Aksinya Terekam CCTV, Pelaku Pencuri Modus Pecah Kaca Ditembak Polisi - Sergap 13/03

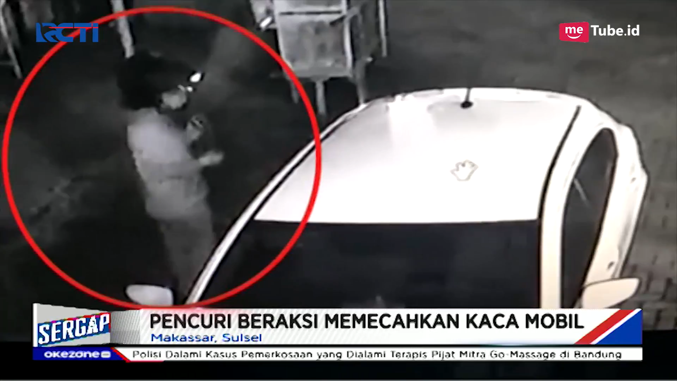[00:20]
Dalam rekaman CCTV terlihat seorang pria memecahkan kaca mobil yang terparkir di Jalan Pelitaraya, Kecamatan Rapocini, Makassar. Pelaku lalu membawa kabur tas berisi sejumlah uang, dua handphone, dan surat berharga.
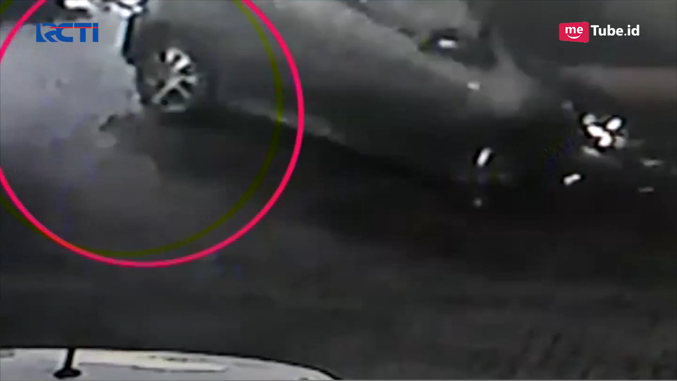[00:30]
Berbekal rekaman CCTV, polisi menangkap dua pelaku di Kepupaten Maros.